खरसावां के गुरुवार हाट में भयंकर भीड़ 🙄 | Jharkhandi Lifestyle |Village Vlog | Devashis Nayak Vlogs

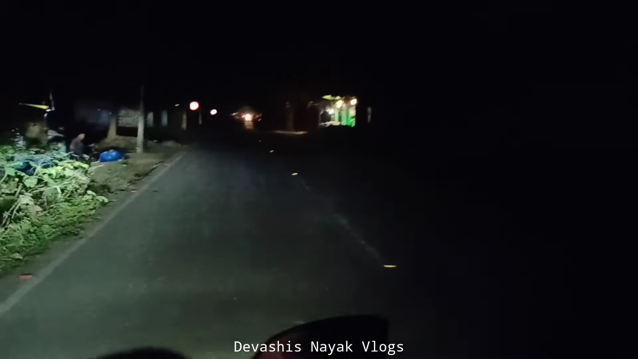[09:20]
चार्ट खाके निकल चुके हैं घर की और आप देख से तो कि फाड़क में कितना भीड
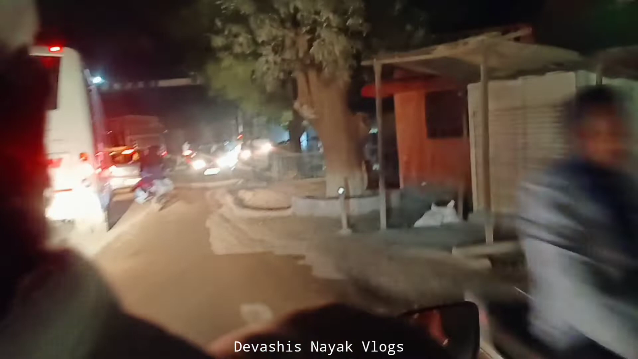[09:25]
लग गया था � फाड़क पुरा जाम हो चुका था और अभी खुला तो अभी सभी लोग एक
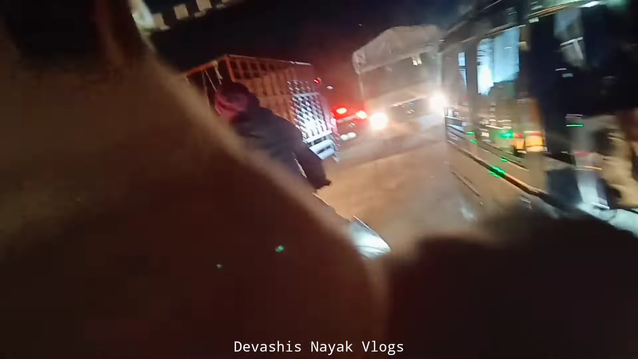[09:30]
एक करके जा रहा है यह स्री सिमेंट का बस है पदा नहीं इतना अब लोड हो जाए वहां भी फसा
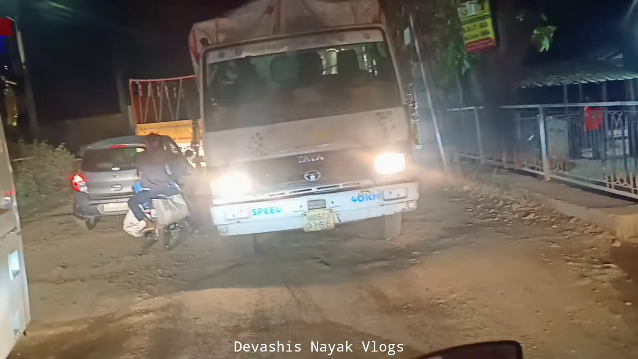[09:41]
देगा ना यार पैक साइड में है